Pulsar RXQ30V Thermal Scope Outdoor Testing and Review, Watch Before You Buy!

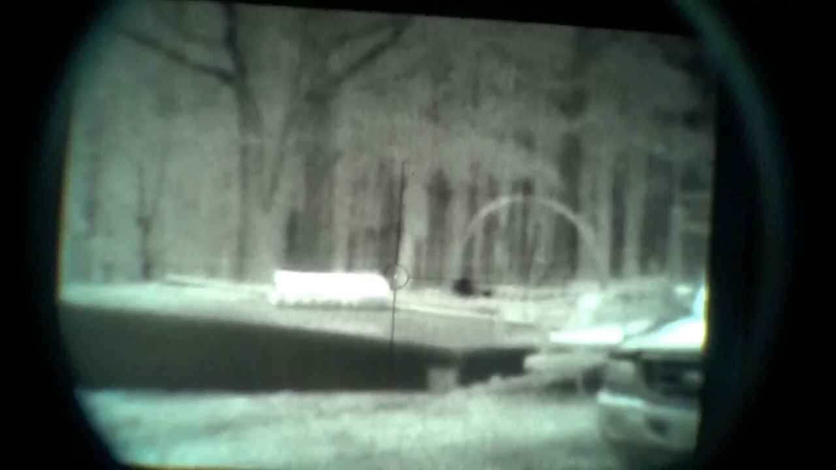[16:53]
Everything in fact looks really good on black hot.
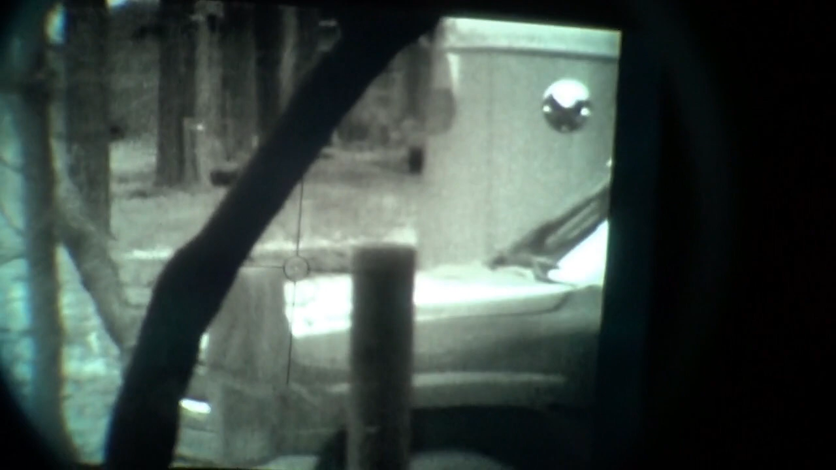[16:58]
I mean this looks like, it's like I'm looking during the day time practically. But this looks like kind of low light conditions.
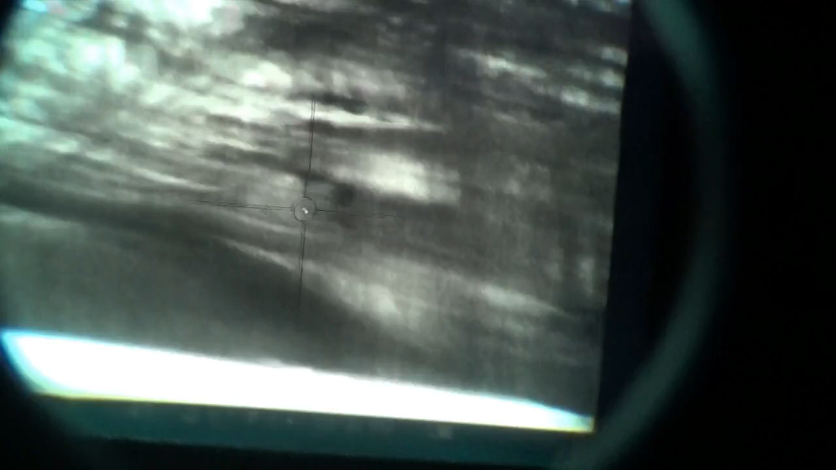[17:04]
I mean this looks really, really good.